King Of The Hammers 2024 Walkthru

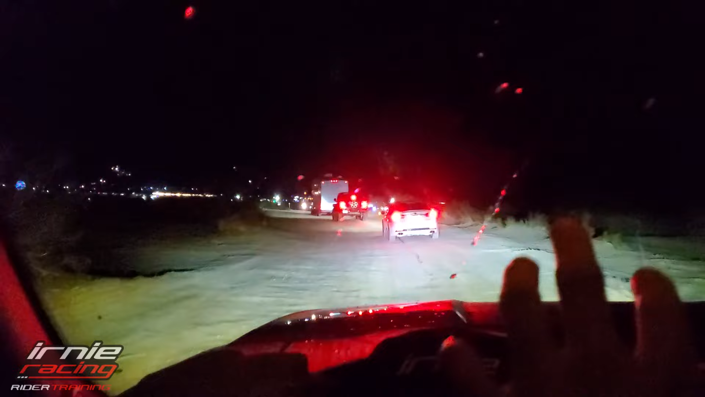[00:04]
I am going to the King of the Hammers, guys. I am entering Hammer Town. Now, I know you can't see it on the camera, but it looks like a freaking city.
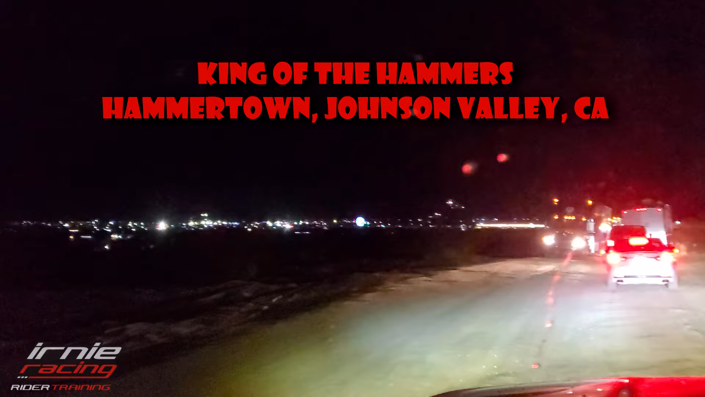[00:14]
This is like Burning Man of the motorsport industry.
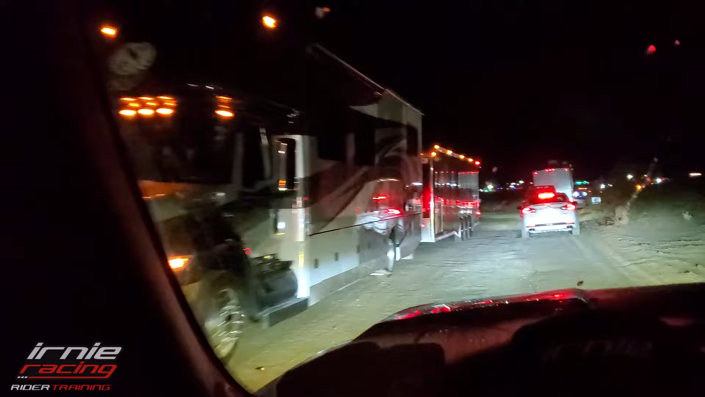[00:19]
Welcome race fans.
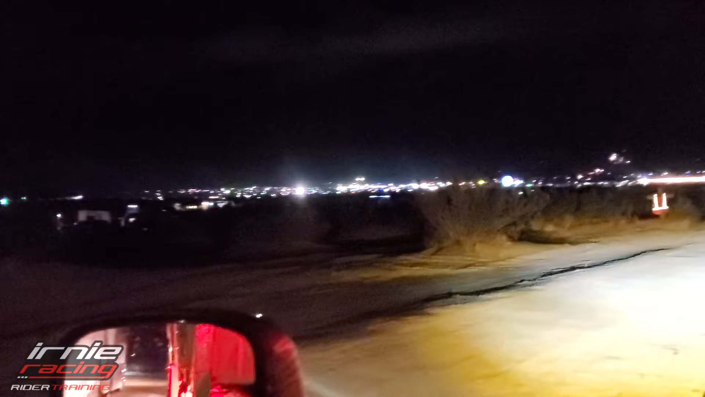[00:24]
I mean, seriously, look at the freaking city down there. This is ridiculous. This is gonna be awesome, guys. So I'll be here obviously for Friday and the final big race on Saturday. There's an all spectators line, which we're going in, guys. See if my press pass works. This is kind of like Mad Max in the desert.
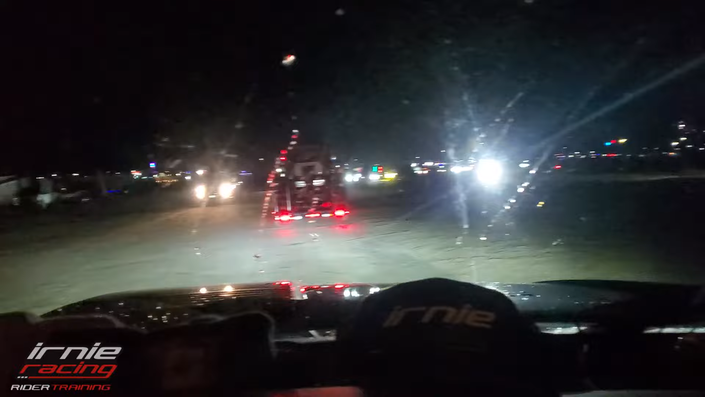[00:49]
Fireworks, everybody's off-roading on the sides. Big machines.